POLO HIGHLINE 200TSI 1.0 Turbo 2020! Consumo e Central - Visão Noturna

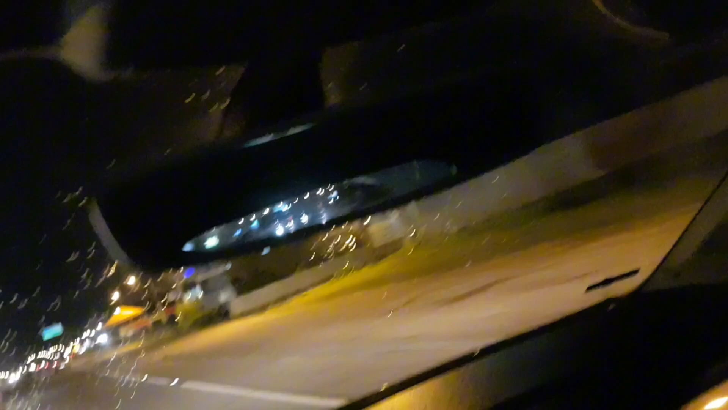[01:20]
Mas o carro lá de trás não me incomoda aqui. Não me cega nem nada. Então outro ponto positivo. Agora eu acelerei com ele pela mão aqui de novo.
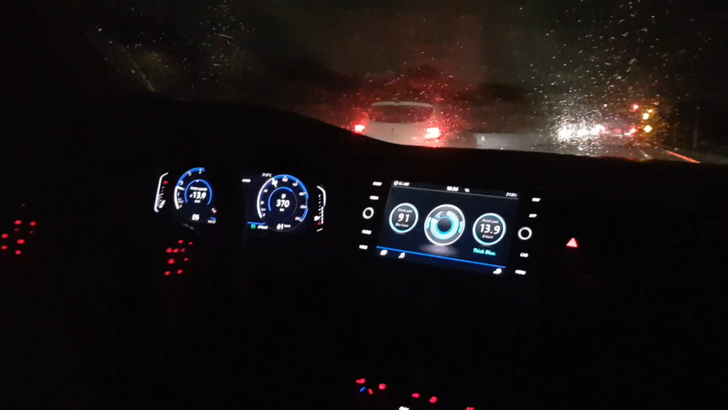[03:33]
Hoje a gente já vai entrar daqui a pouco. Eu vou ir na pista da direita aqui. Para a gente tentar priorizar o consumo dele. A nota aqui já subiu para 91.